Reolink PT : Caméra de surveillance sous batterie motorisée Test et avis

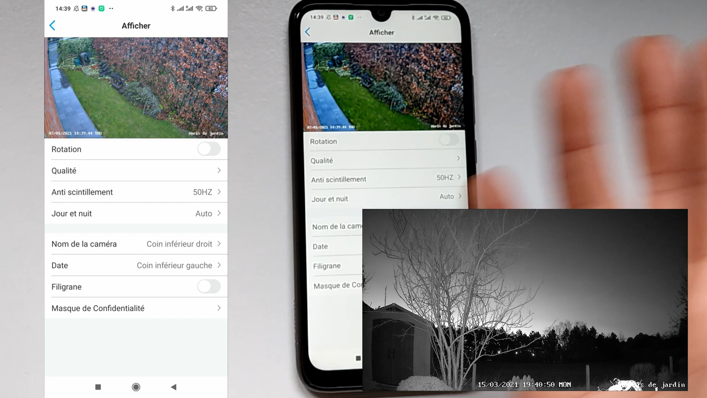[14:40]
la qualité elle est là donc je n'ai pas réglé c'est réglé automatiquement en 50 hertz sinon vous pouvez mettre en auto si vous avez un doute vous pouvez essayer n'hésitez pas à
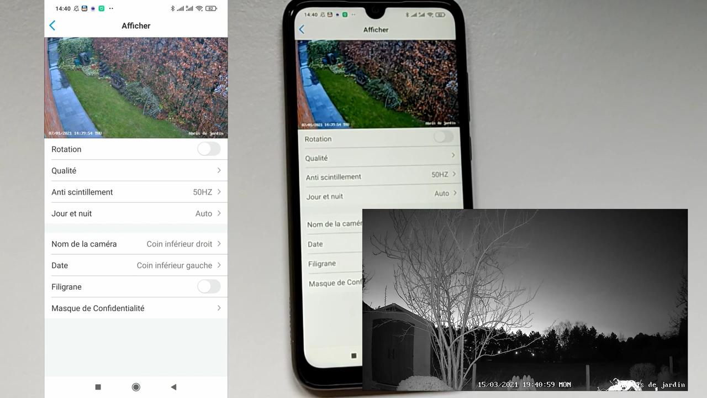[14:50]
essayer différents réglages si vous avez des petits soucis de qualité d'image moi j'ai une très bonne qualité d'image donc
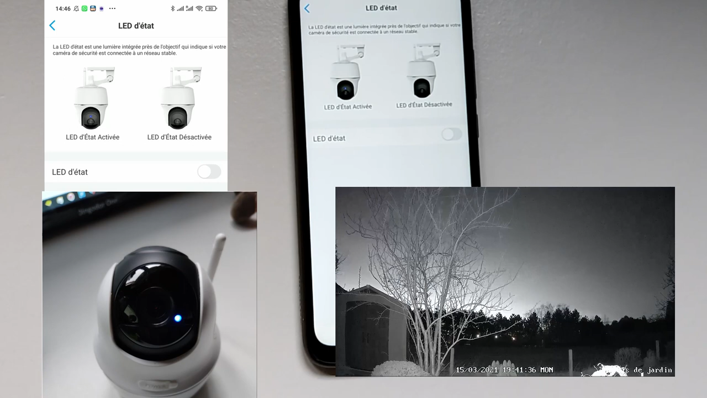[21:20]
moi c'est désactivé ce que j'aime pas donc la caméra est plus discrète le soir aussi donc quand il n'y a pas de petite LED bleue en plus ça pompe un peu sur la batterie très légèrement mais ça pompe un petit peu quand même la batterie
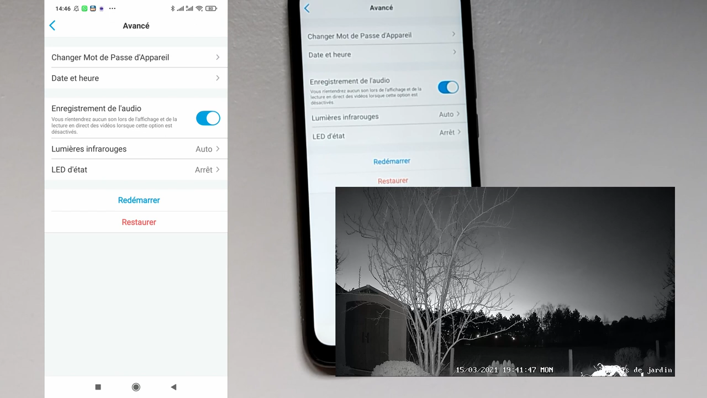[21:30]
donc là on peut restaurer en configuration d'usine la caméra si vous déménagez etc